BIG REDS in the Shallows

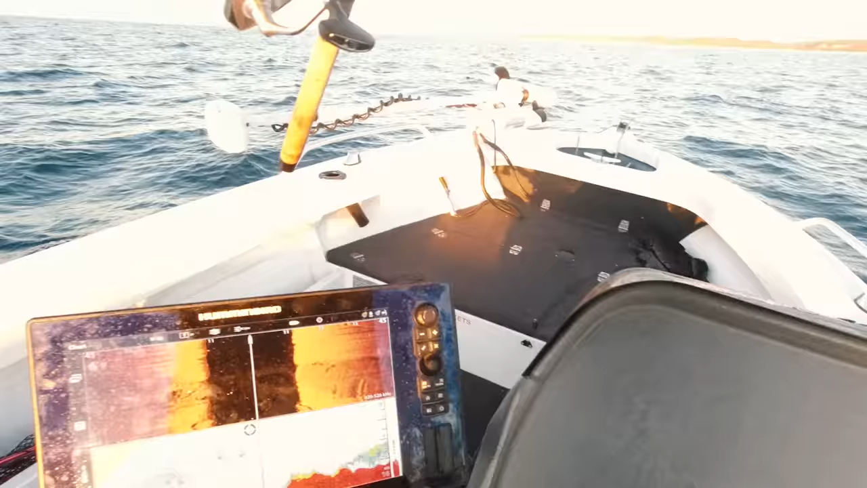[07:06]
That's what we're after. It's a good bait.
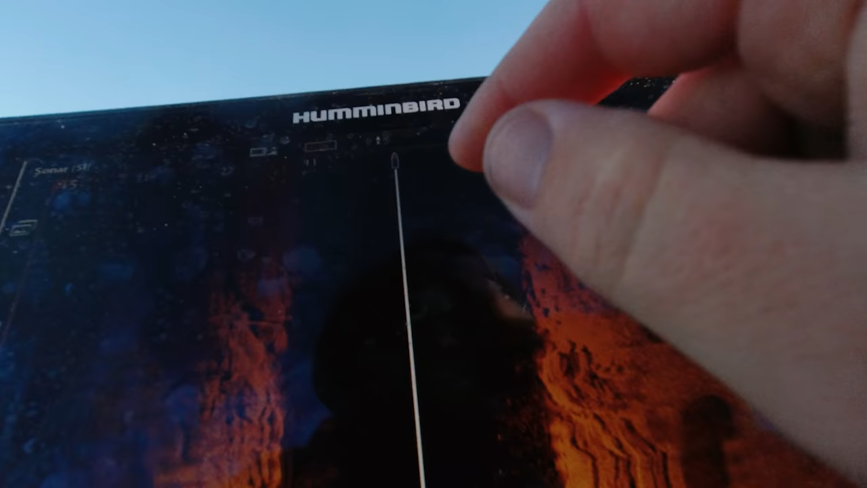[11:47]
This is like all the bait, and that splash thing there is the bird. That was the bird that just splashed in front of me, into the bait.
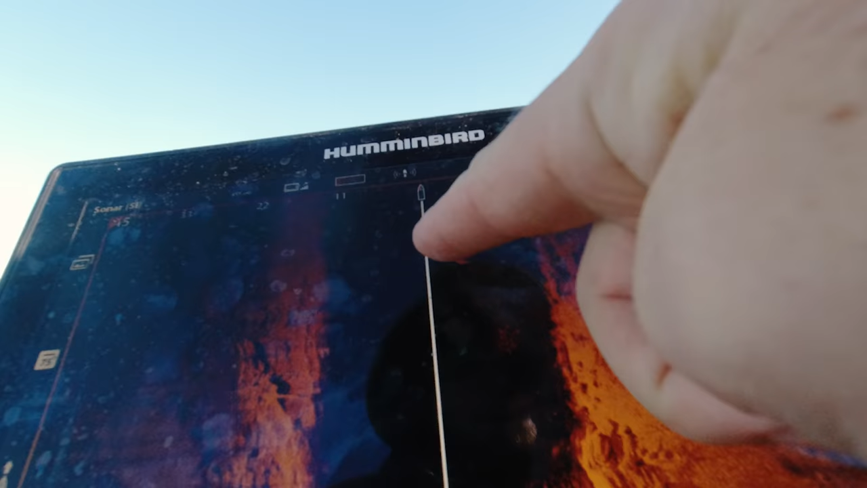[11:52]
That's pretty cool to see, eh? That's not the bird, but that's it.
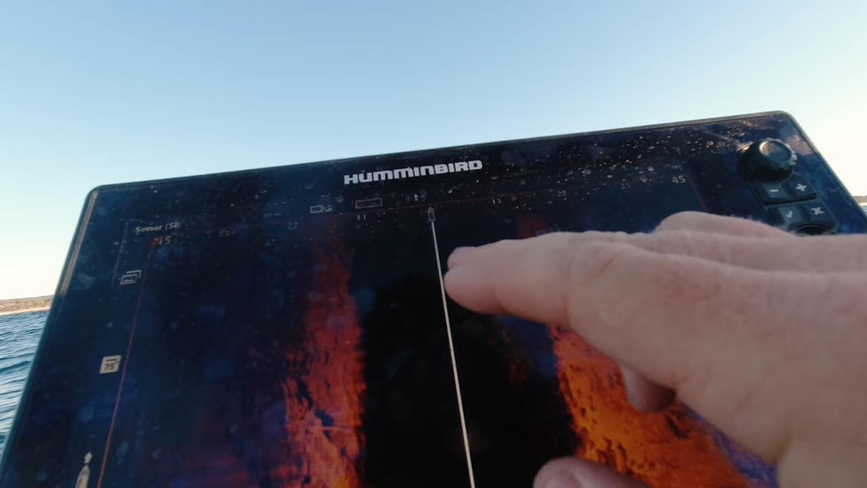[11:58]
That'd be all these bubbles and stuff. So yeah, that's cool, Lars.
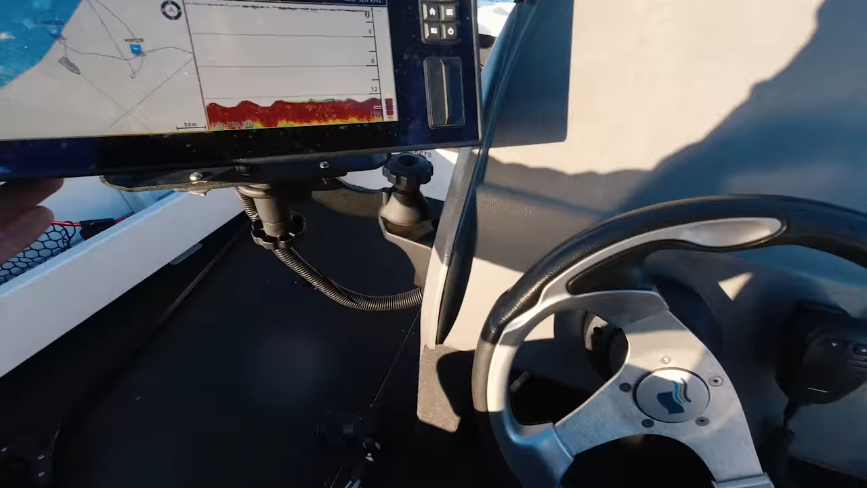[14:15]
There's nothing there, there was bait, but there was no fish, eh? Very weird.
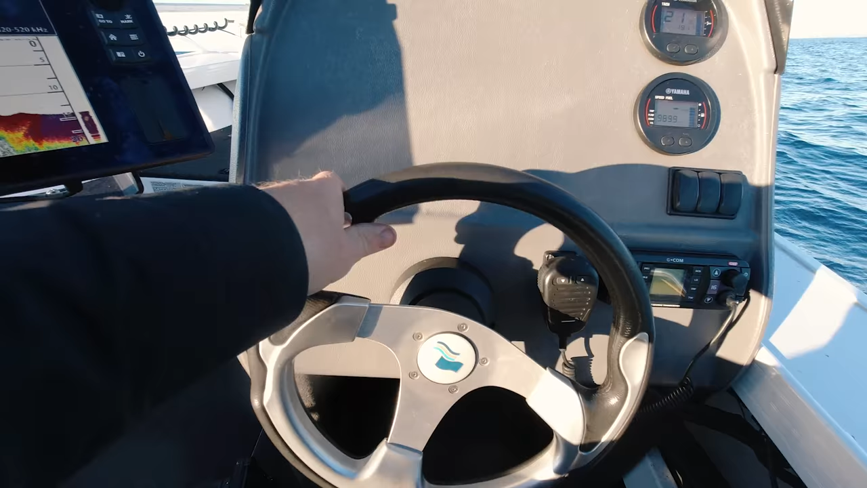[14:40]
So see, there's some reef there. There's reef all through here. It's just whether it's got bait and fish and stuff on it. Biggest thing.